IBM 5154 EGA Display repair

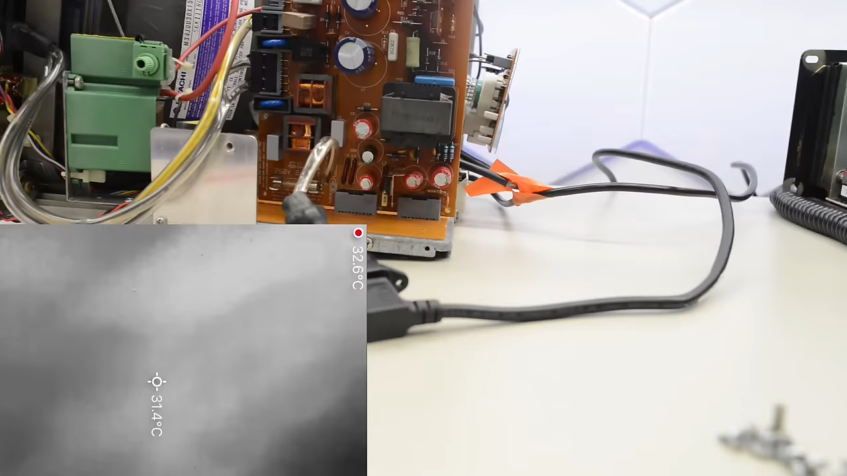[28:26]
On screen: spot 31.4°C, max 32.6°C
And check the temperature of those resistors.
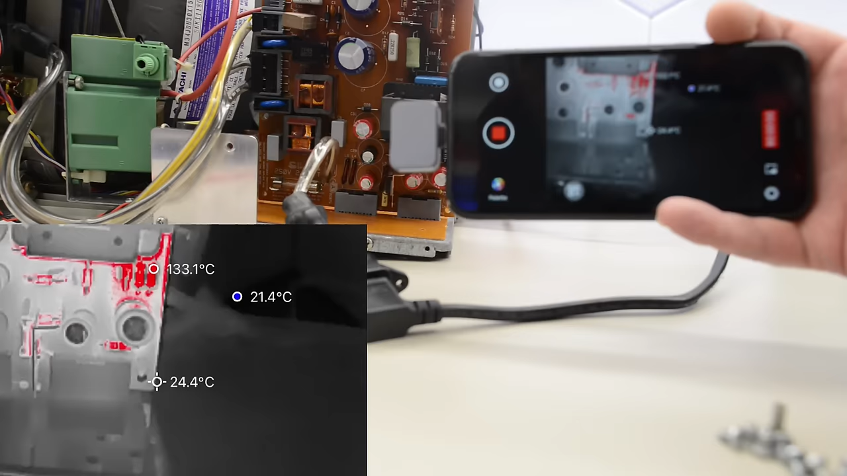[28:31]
On screen: max 133.1°C
They are 132 Celsius. That's a bit too toasty. I'll see if I can find something beefier and replace them.